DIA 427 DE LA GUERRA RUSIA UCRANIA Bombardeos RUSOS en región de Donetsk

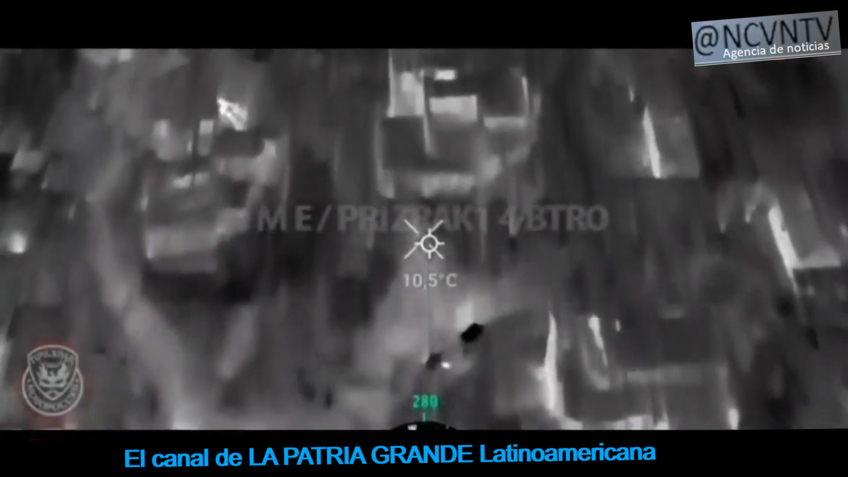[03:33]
On screen: spot 10.5°C
Y fue un ataque ruso del batallón Prisak 2AK quien destruyó uno de los
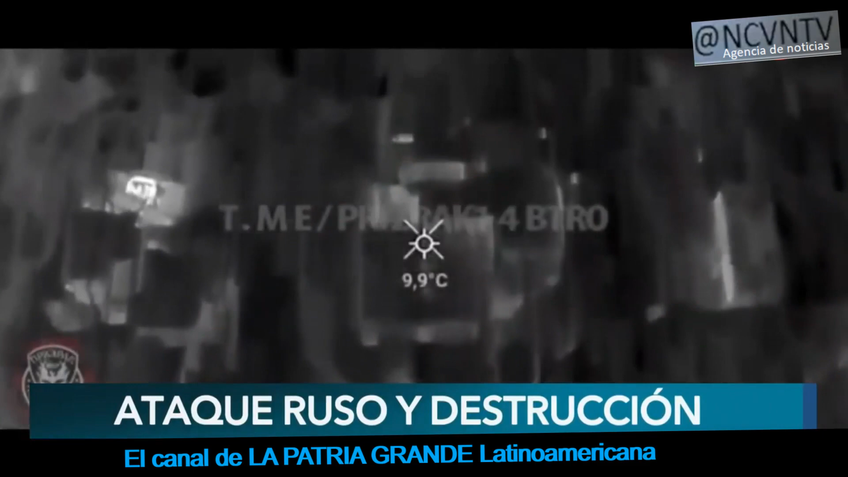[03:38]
On screen: spot 9.9°C
modernos MTLB de las Fuerzas Armadas Ucranianas cerca de la ciudad de Severn.
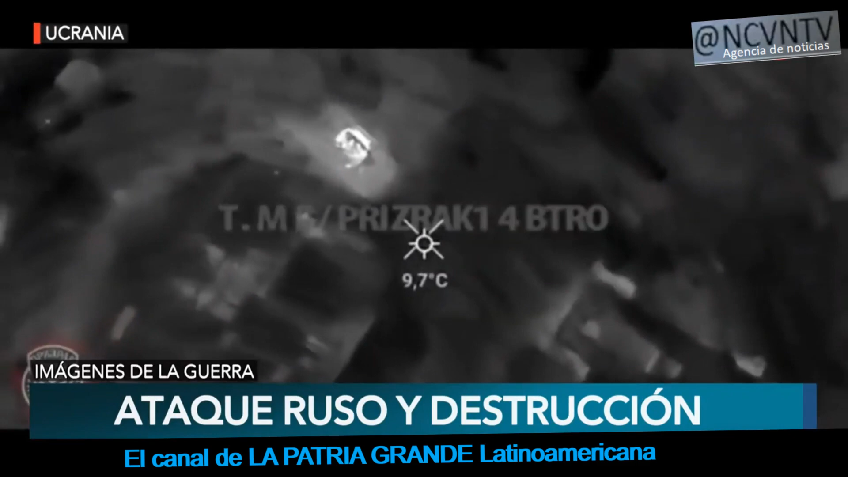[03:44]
On screen: spot 9.7°C
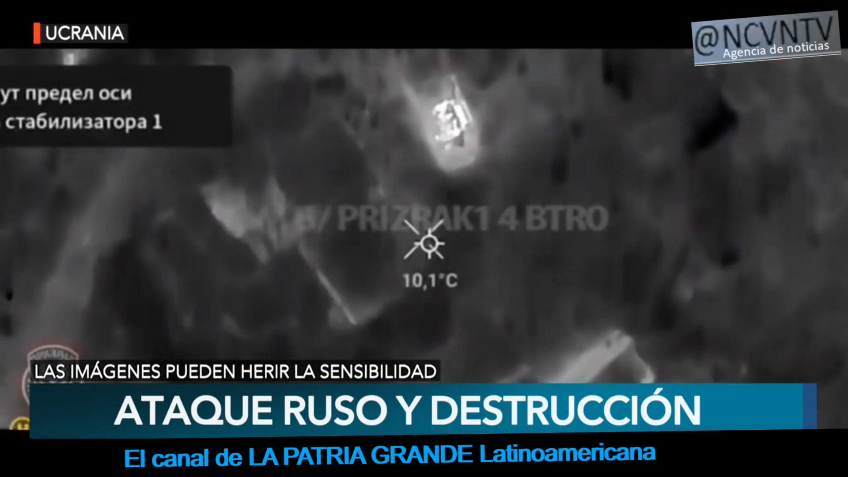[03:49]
On screen: spot 10.1°C
De esta forma se van posicionando, marca el objetivo
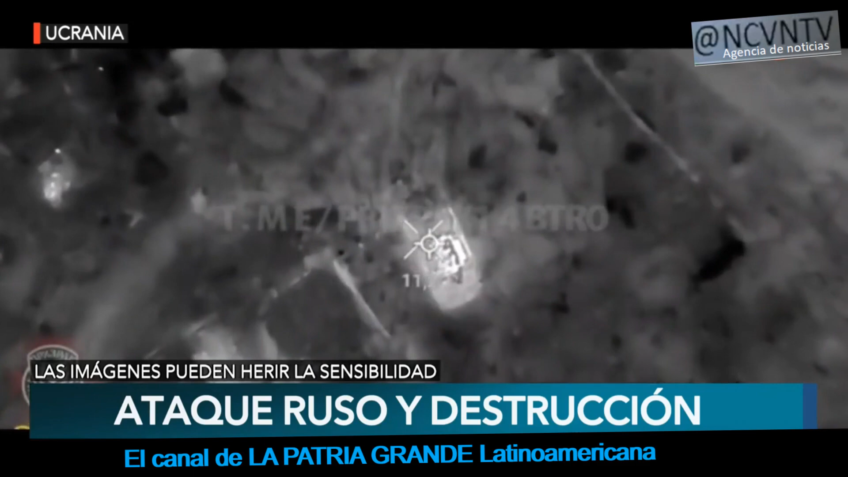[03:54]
y el dron, un cuadricóptero que lo hemos mostrado,
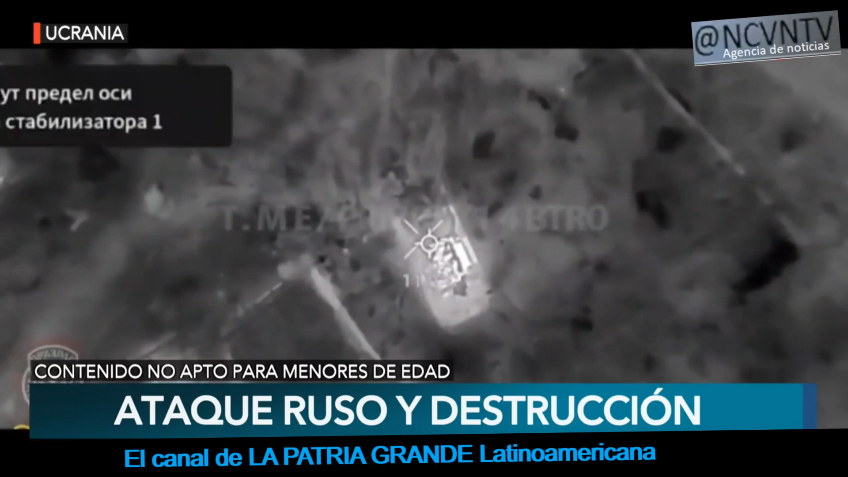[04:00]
con un sistema de lanzamiento de municiones que impactará justamente sobre la posición ucraniana. Se va acercando sigiloso durante la noche